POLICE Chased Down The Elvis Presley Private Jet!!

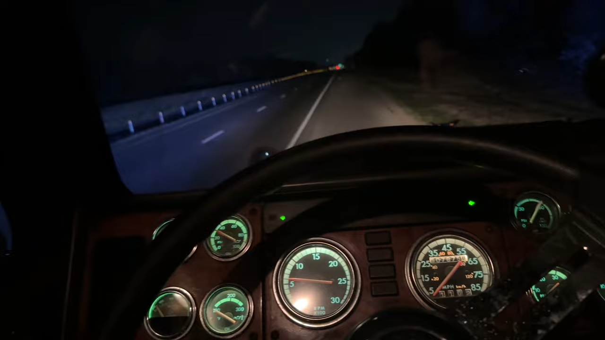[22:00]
I think it's over on the right. They're gonna be cool. Dang, guys, we gotta go back to the scale house.
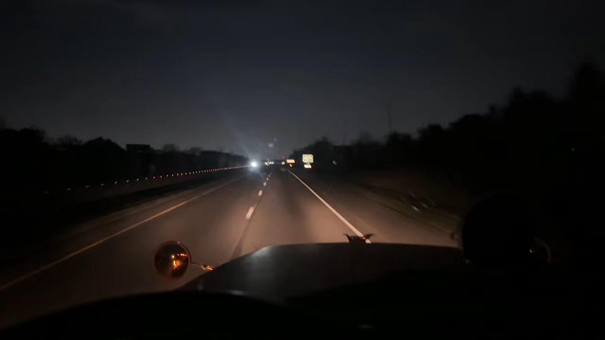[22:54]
I thought he said go down to exit 7 and then come back. Yeah. That's what he said. Guys, we went back to this side of the road on the scale house. They let us go. Oh man, now we gotta go over there for an inspection. Wow, I would not want to inspect the Elvis airplane. I just wouldn't want to do it. I don't want to get inspected. Only the Elvis airplane.